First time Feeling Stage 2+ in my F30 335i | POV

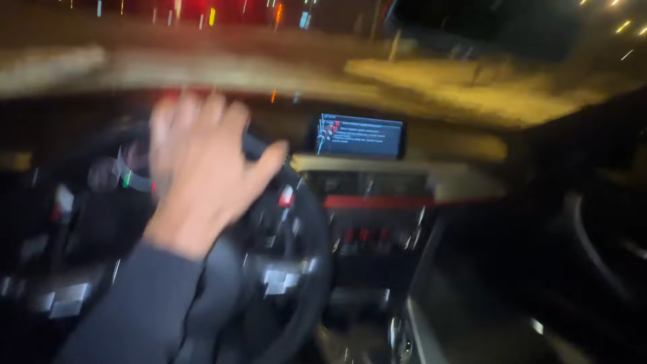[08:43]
I know I can't gap everyone, but it just feels like it. Do you know how fast it is? This is the fastest I've felt a car. It just feels like I'm unstoppable. You know, I think I can gap anything. This is crazy. And they say a B58 is faster than this with downpipe tune. That's crazy to think. And this is stock M4 speed. Okay. Look how far that car is away from me. Look how fast I'm about to catch up to him. I might can't. I don't think I can. I got to turn.